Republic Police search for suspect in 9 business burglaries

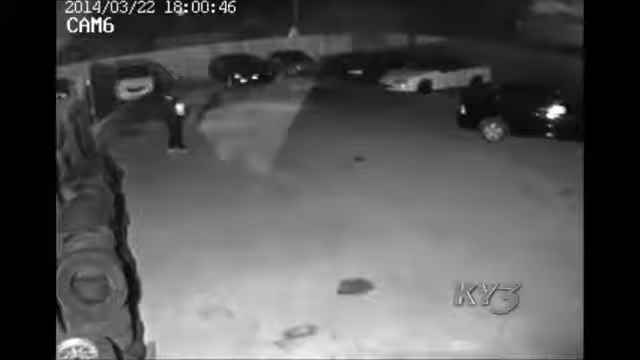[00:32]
Republic police are having difficulty identifying just who this man dressed in black is, the suspect responsible for 9 burglaries.